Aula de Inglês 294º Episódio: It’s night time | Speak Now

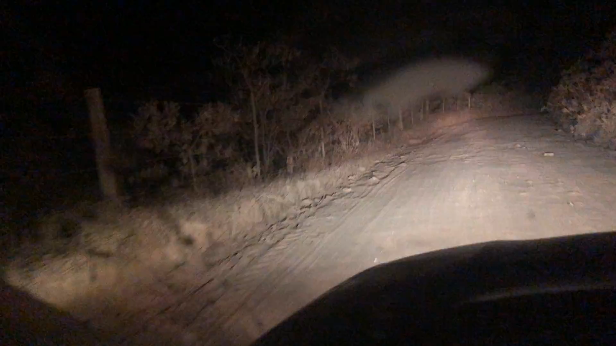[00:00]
Hello, my friend! Teacher Lucas! Night time! Driving on the roads of Canasta Mountains! Yes! You see? This is... It's at night now! Yes! At night time! Let me set up here. It's at night time! Yes! Night!